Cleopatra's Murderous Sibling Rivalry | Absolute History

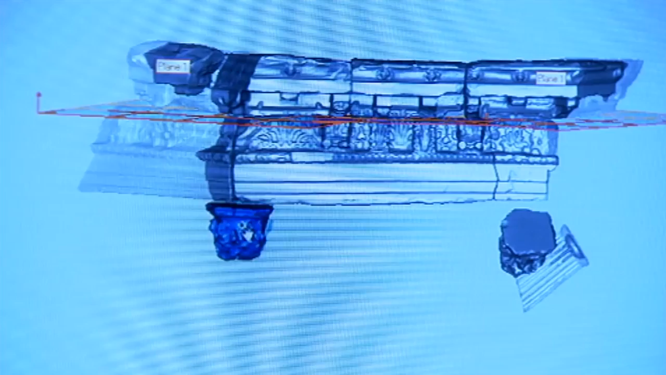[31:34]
A team of engineers is brought in to scan each and every stone into a computer and rebuild the tomb in virtual space.
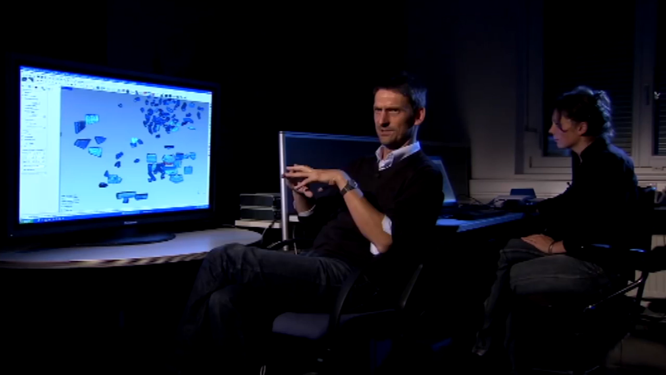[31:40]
This is just kind of a heap of stones right here. It's kind of a virtual stone yard. We have plenty of objects looking quite
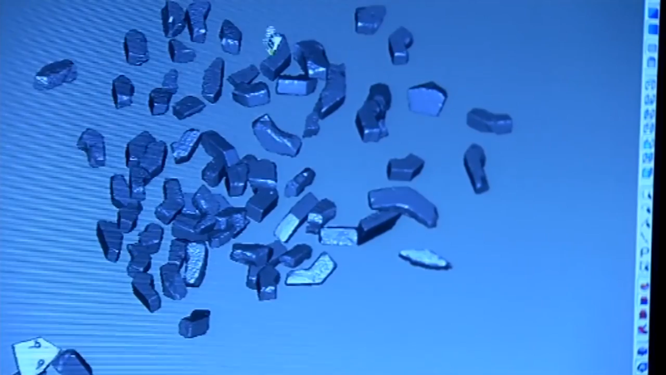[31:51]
similar and we have to figure out where they could belong to.
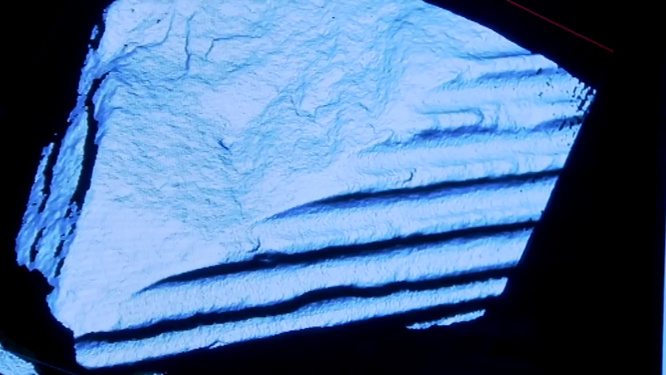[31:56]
Then the scanning reveals another clue invisible to the naked eye.
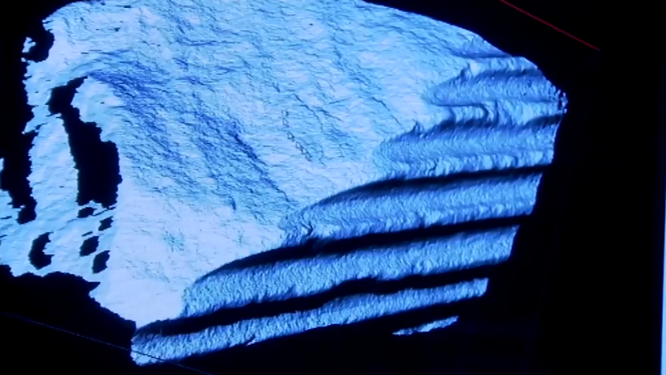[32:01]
A tiny diagram that gives away the shape of the tomb.
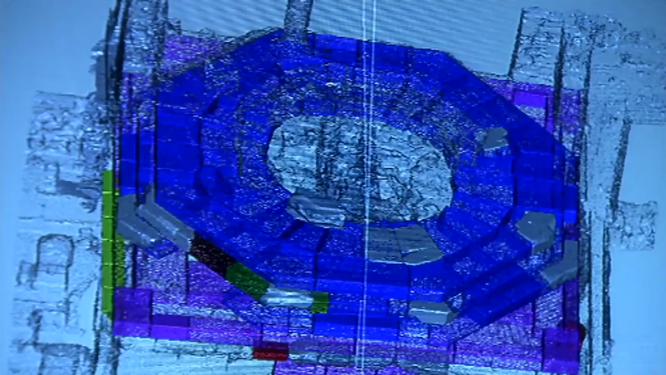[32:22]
the tomb begins to take shape and we can now see what it would have looked like 2000 years ago.
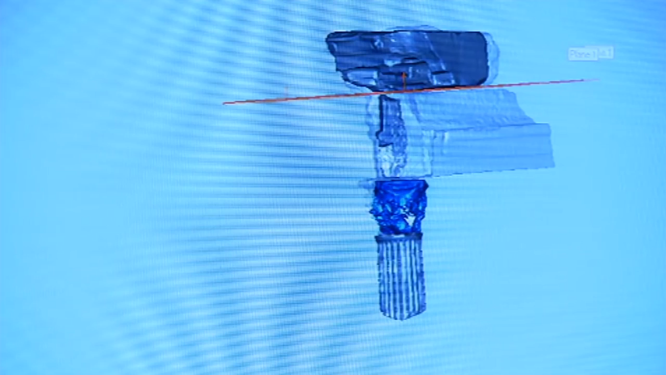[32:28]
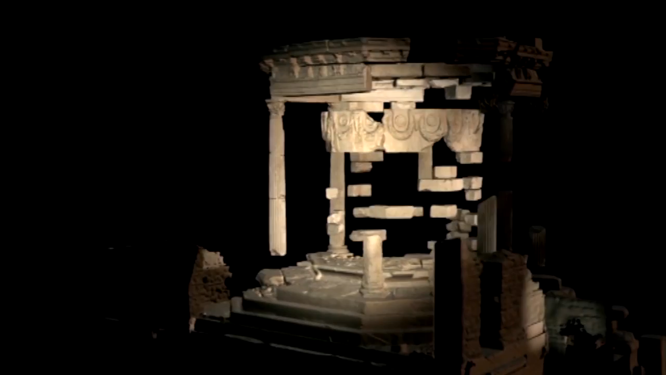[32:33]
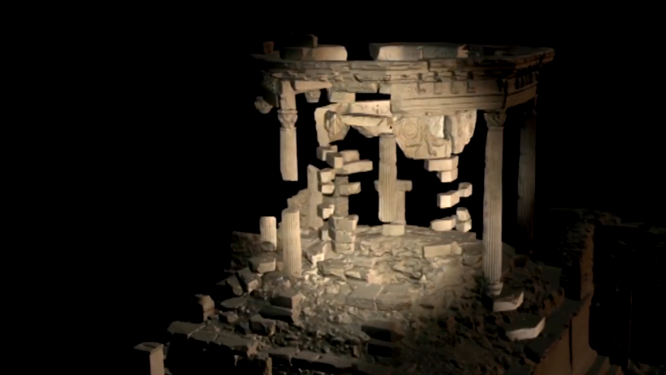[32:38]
Then it stood 50 feet high and 13 feet wide. The most prominent tomb in Ephesus.